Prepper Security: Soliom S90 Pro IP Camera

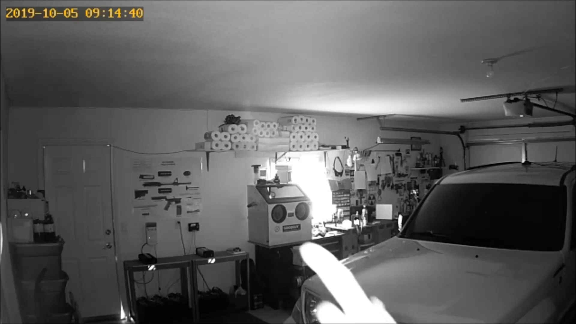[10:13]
I can't do this on camera. Anyway, over here. That is completely blacked out with a blackout screen, but it's showing up white. It's showing up a little bit of color over there when it's really completely dark in here. So, the night vision works very, very well. I can't really... Let me see if I can tilt it around a little bit. I don't want to drop it. There we go. You got a bigger view of what's going on in my garage here. I have my table over there where we were doing the video. So, let's take it outside and try that part out.